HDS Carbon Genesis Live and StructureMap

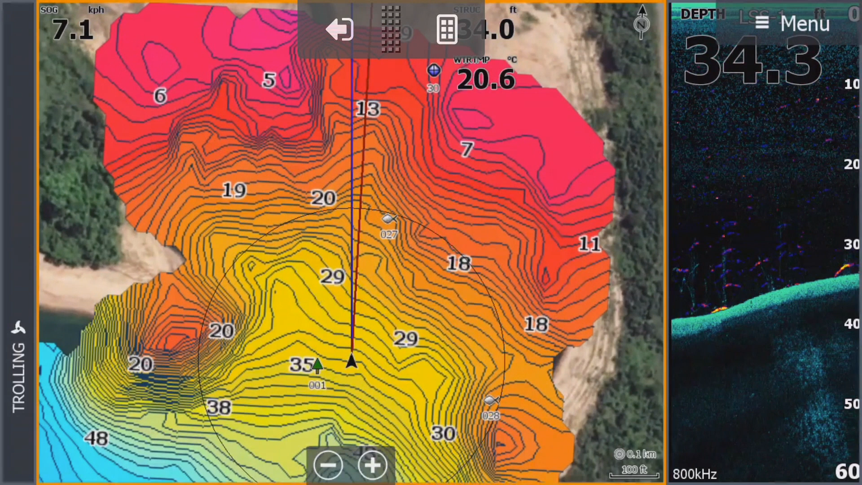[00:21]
On screen: water 20.6°C
want to show you something else that I did earlier now unfortunately guys this is not for the TI guys the gen 3 guys no this is only for carbon users and carbon users with the structure scan 3d no I know there's gonna get a lot of questions guys come back can I do it with my LSS 2 can I do it with my total scan no
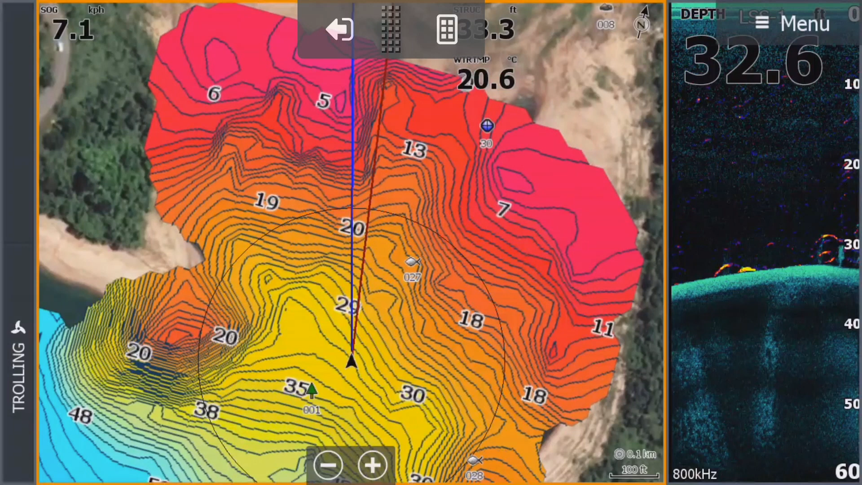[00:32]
On screen: water 20.6°C
guys this is structure scan 3d only I'm gonna go to the chart we're gonna go to menu we're gonna go to our overlay and I'm gonna change this overlay to
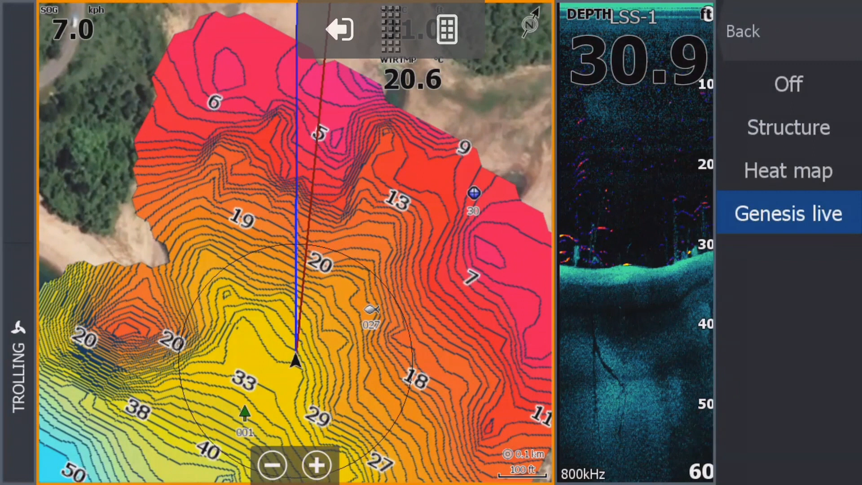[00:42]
structure now I did a couple of passes up and down here earlier
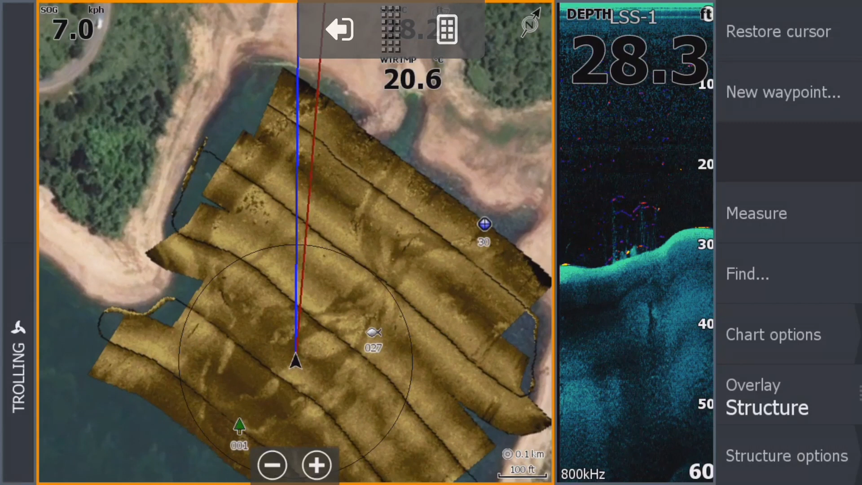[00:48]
with the structure scan 3d now guys I just want to show you how incredibly clear this structure map is
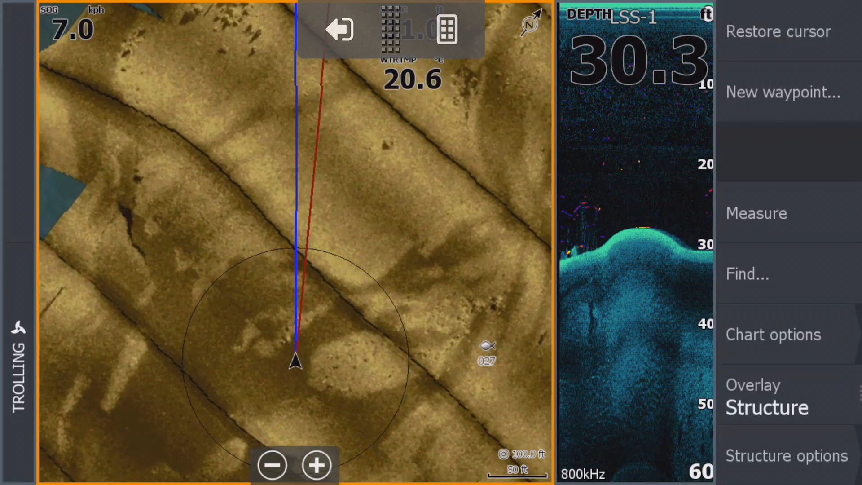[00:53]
let's head for those little rocks over there
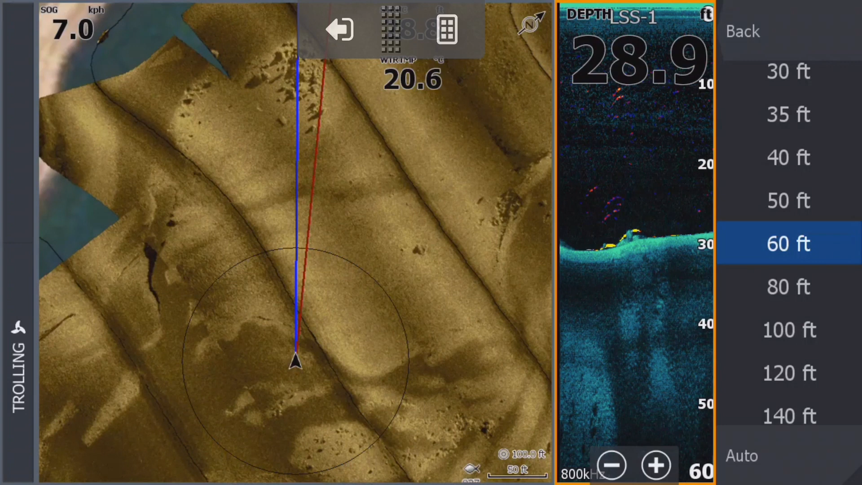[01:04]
On screen: speed 7.0 km/h
as you've got to appreciate how clear this really is
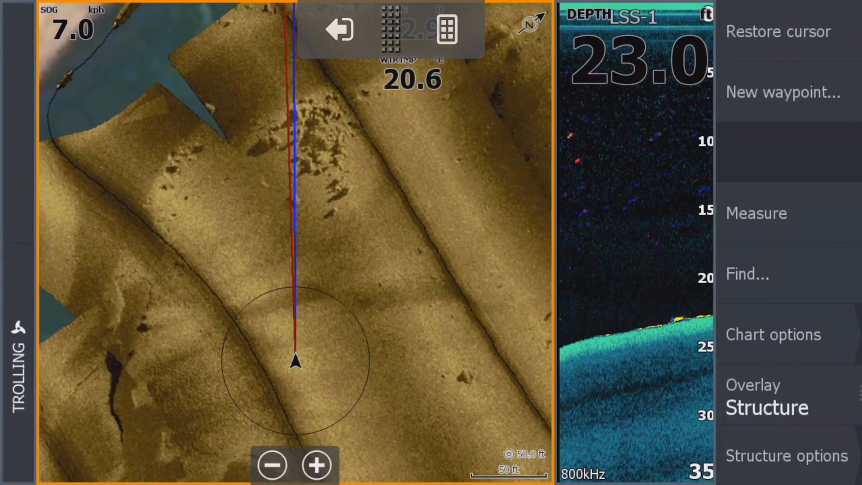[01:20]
On screen: water 20.6°C, speed 7.0 km/h
it really is like something we've never seen before structure map has always been not quite as blurry as the 360 by hummingbird but it's certainly been a blurry thing guys just while we hear that is not a fish by the way you see that there it's pinging off the top of the
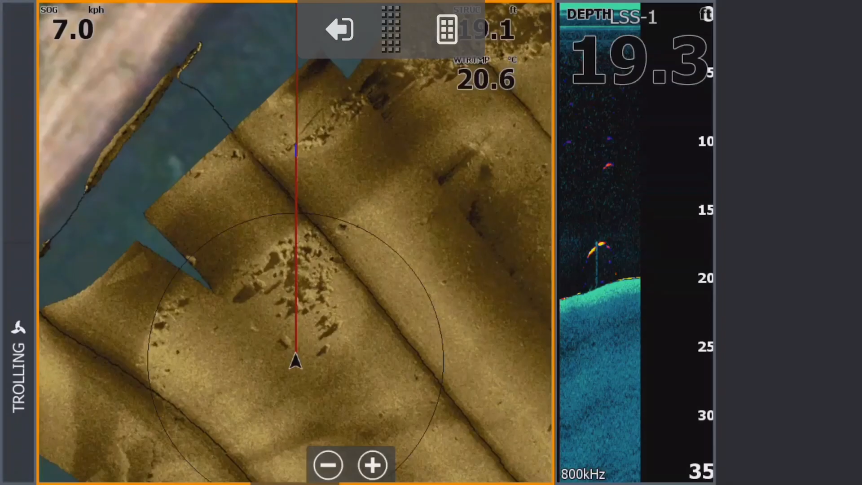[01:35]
On screen: water 20.6°C
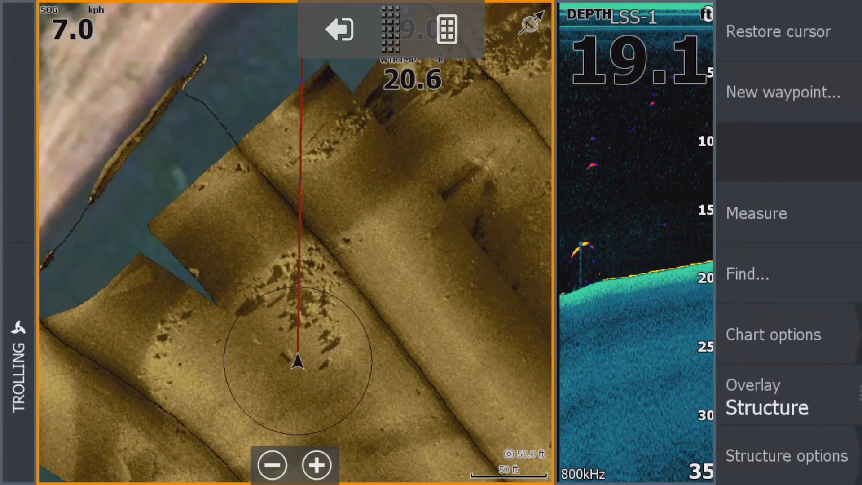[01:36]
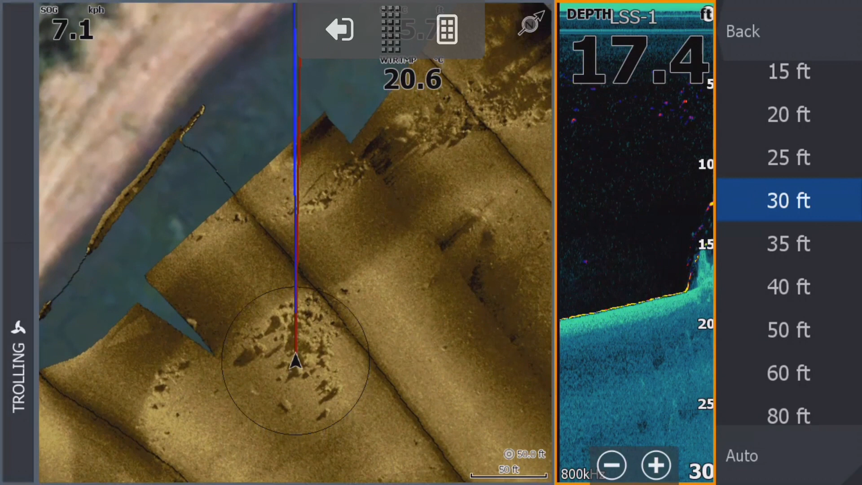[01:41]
On screen: speed 7.1 km/h
let's just have a look what have we got here guys look at that just perfect just absolutely perfect look at those fish
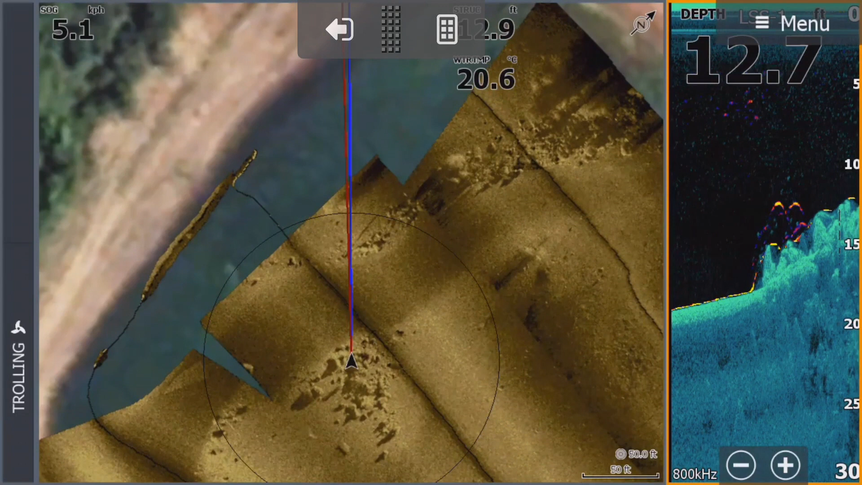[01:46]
On screen: water 20.6°C
sitting there on top of those I'll take a screenshot of that as well let's see if we can catch some
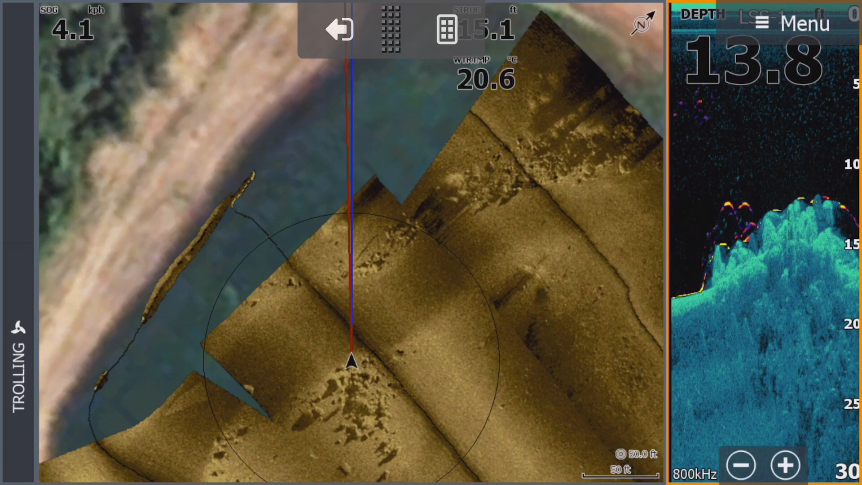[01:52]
On screen: water 20.6°C
of those fish incredible clarity by the new structure map software on the carbon with the structure scan 3d